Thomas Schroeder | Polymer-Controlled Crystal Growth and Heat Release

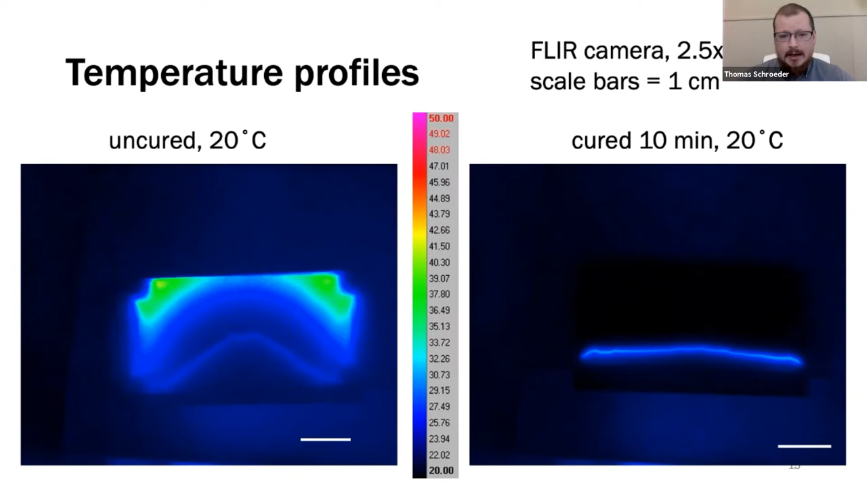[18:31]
um, a moves quite a lot faster and, uh, B gets quite a lot higher. Um, so the shape, shape profiles of those sort of receding fronts are different as well. And that's again, because of the sort of edge effect in the polymerized case.
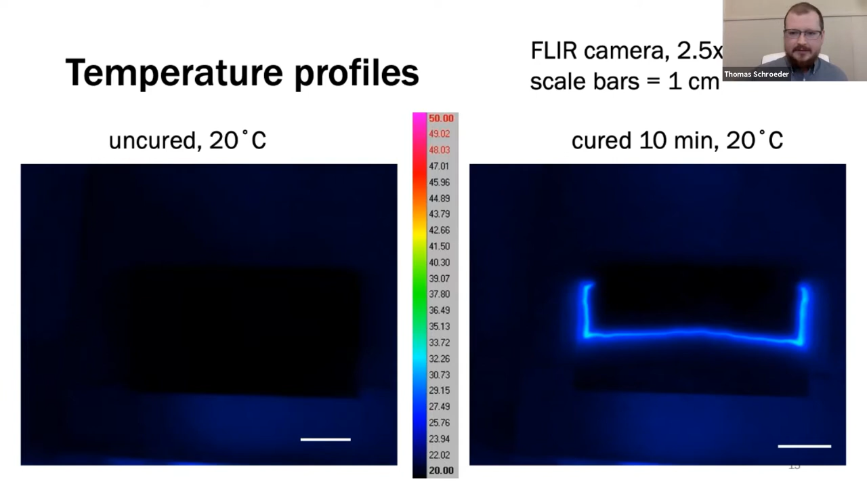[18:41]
Um, but yeah, the, the, um, speed and the degree of heating are kind of the two main takeaways here. Um, and, uh,
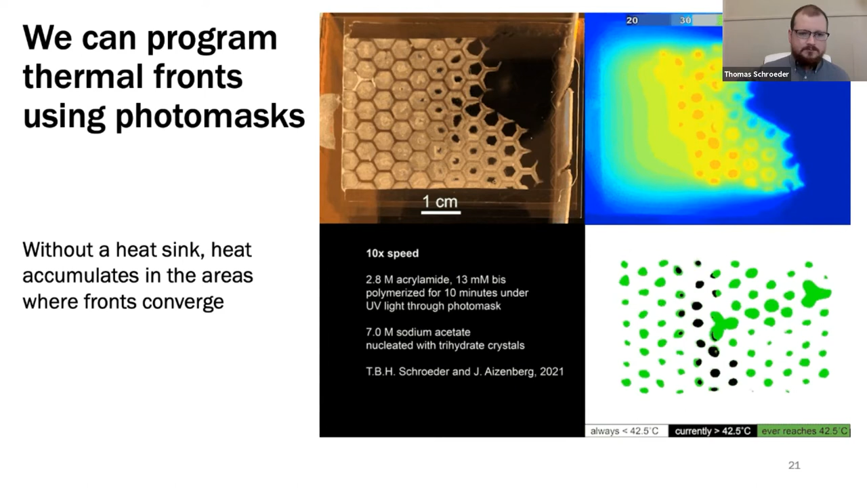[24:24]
where I've programmed sort of fast crystallization paths around the centers of these sort of closed hexagons, uh, and that produces this, this dot array. Um, right. So, uh, as, um, as I've been building up to, we can basically,